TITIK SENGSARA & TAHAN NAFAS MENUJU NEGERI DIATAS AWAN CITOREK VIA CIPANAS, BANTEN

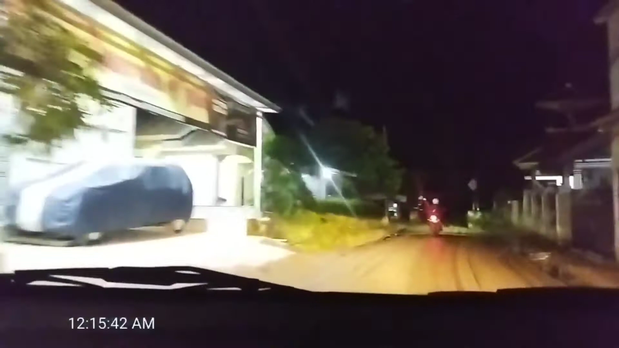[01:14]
Ini udah trek menuju negeri di atas awan di Citorek ya.
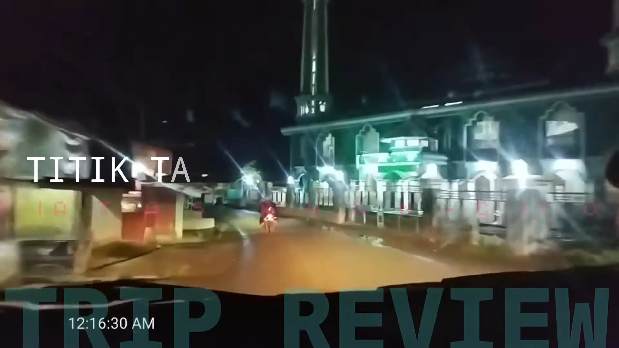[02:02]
37. 37. 37 ya? Oh, jamnya? Jamnya 1 jam 10 menit. Oh, 1 jam.
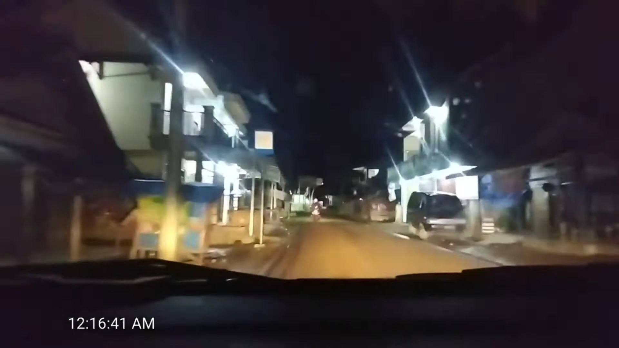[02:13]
Okay. Jadi dari bundaran Cipanas 37 kilo lagi. Ada pekerjaan jalan.
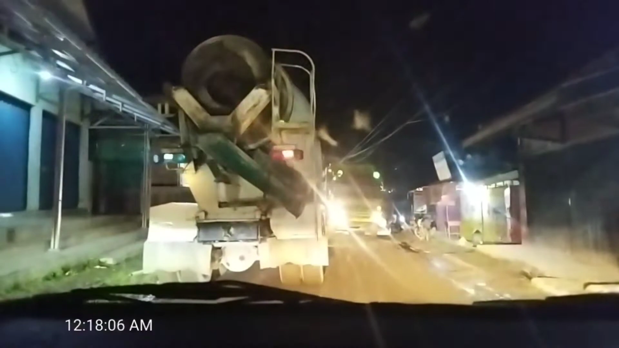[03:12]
Waduh, jalannya licin, Pak. Tapi bisa lewat? Ya bisa, asal hati-hati. Oh ya. Ini lewat jalur ini juga? Lewat ini terus. Lewatin, ikutin mobil itu ya? Jangan, ya.
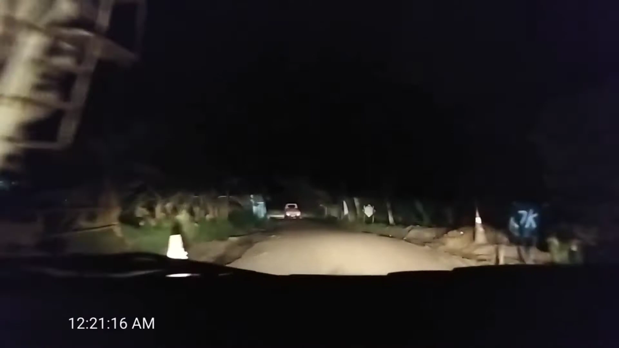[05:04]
Alhamdulillah beres. Ini memang sebelum jalan memang dikasih tahu itu di Muara namanya ya. Lagi apa bikin jembatan katanya, jalannya licin, hati-hati.
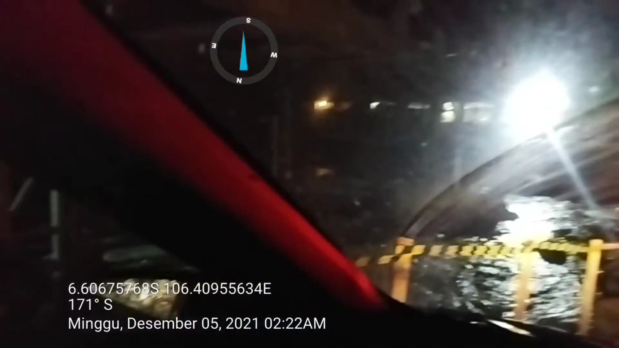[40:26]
sama jembatan ya, bakal bagus ya kalau udah kelar ya.